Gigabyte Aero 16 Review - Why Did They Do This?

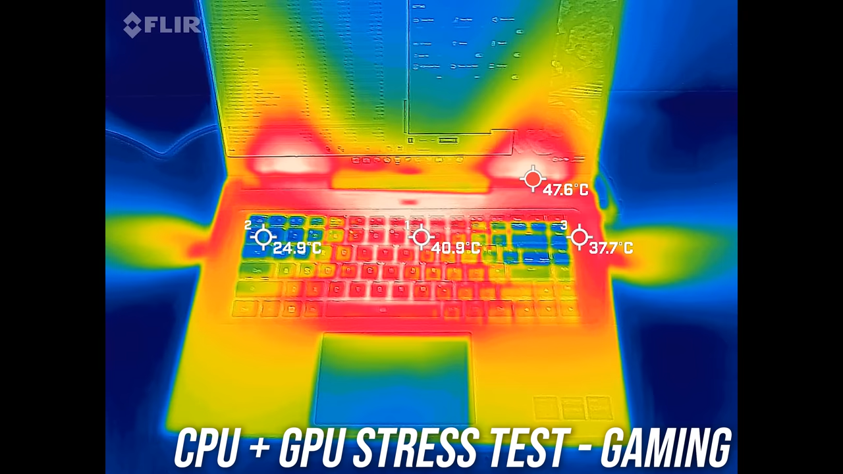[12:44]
Creator mode looks fairly warm too, but the keys themselves felt fine, perhaps because they're not metal like the body of the laptop itself.
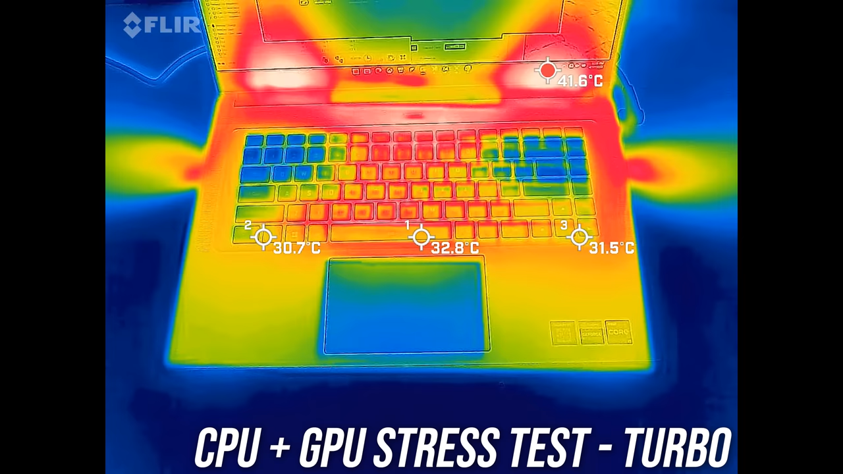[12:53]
The highest turbo mode was then cooler, but the fans are also much louder too, let's have a listen.